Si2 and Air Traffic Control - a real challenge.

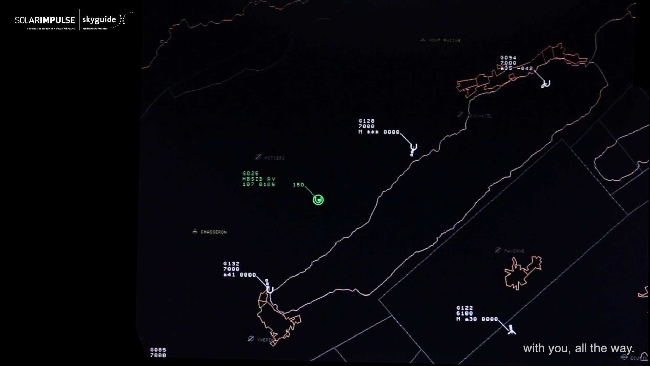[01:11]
then also we have to display correctly the zone where Solar Impulse will go and to display on our screens in here for our colleagues up to which level is climbing.